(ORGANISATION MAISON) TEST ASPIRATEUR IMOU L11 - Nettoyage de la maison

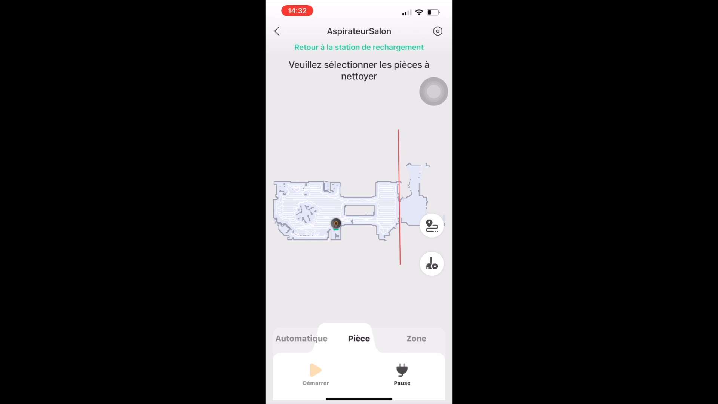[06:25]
Donc moi, c'est salon, salle à manger et on peut choisir des zones.